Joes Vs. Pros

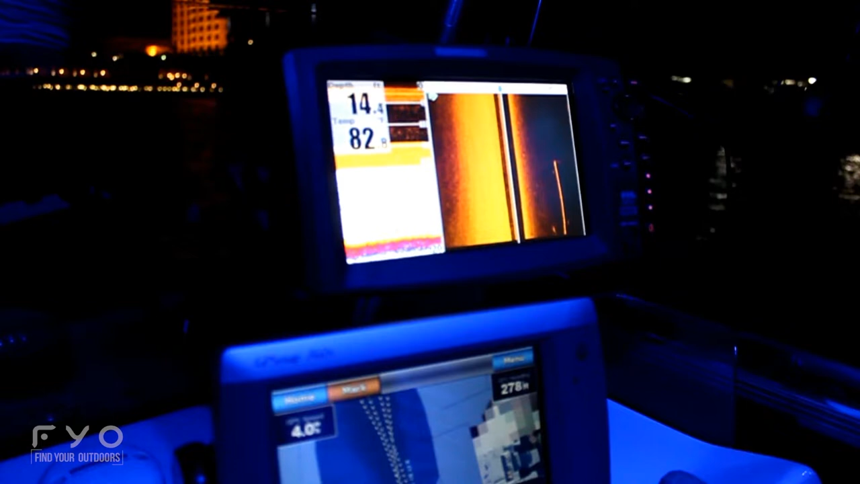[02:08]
Not much happening now. See these spots here? These spots here are going to be fish.
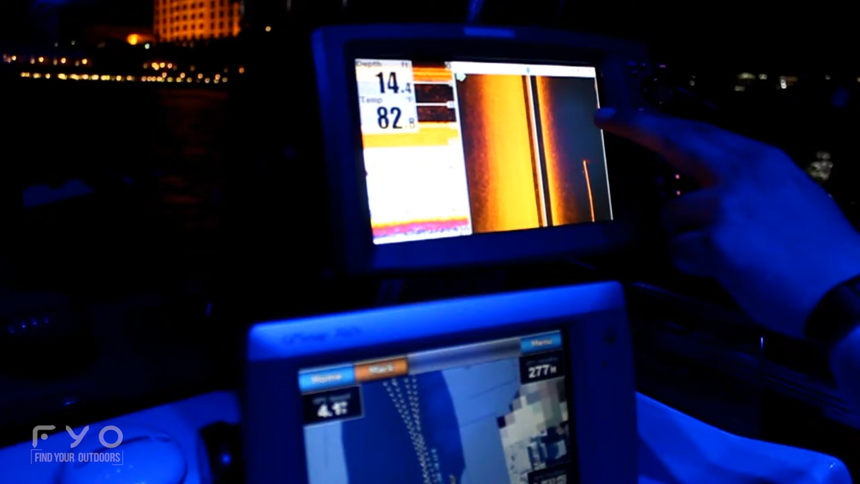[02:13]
And actually, judging by those lines there, those are good-sized fish.